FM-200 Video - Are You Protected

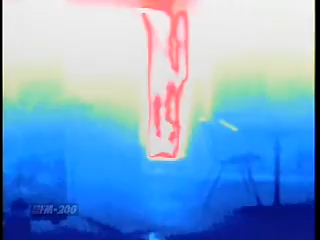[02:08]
The infrared camera detects the flames contained and shielded inside the metal cabinet.
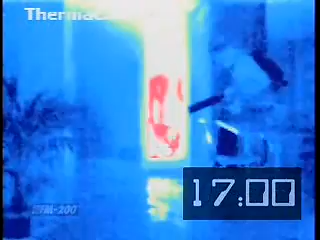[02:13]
17 minutes, a firefighter arrives to investigate and finally puts the fire out.